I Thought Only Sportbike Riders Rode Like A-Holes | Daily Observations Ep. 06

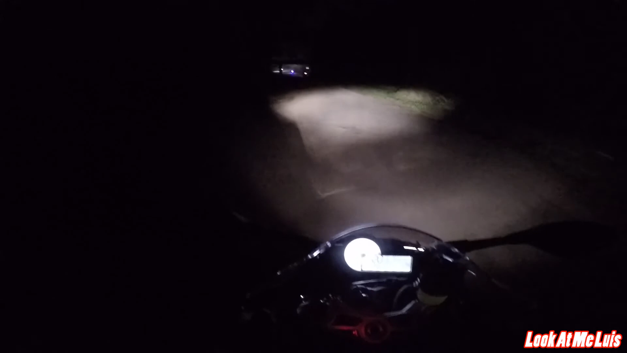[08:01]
Have to come back. Dude, that's a fucking pothole. Did you see that fucking pothole? Nobody else is gonna fucking say anything about that huge fucking pothole. I guess not. That thing was fucking huge. I almost hit it. I was like 2 inches away from that bitch.